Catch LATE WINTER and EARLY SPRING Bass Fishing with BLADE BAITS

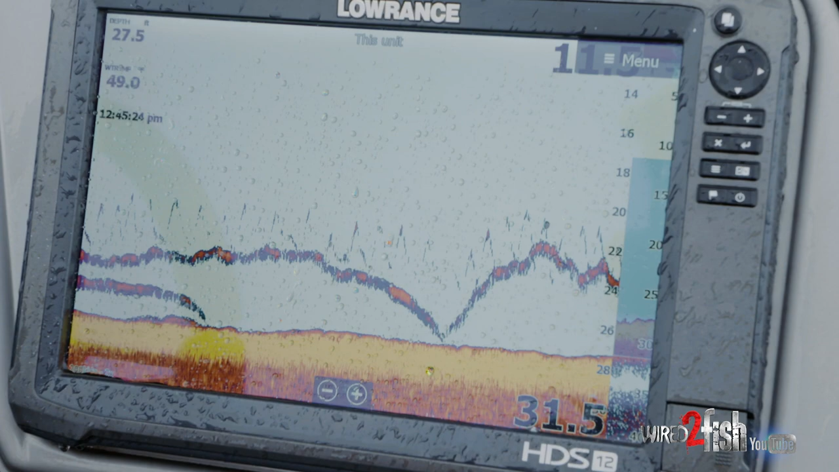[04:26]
who call it yo-yoing right next to the boat where we're just simply a good snap let it fall to the bottom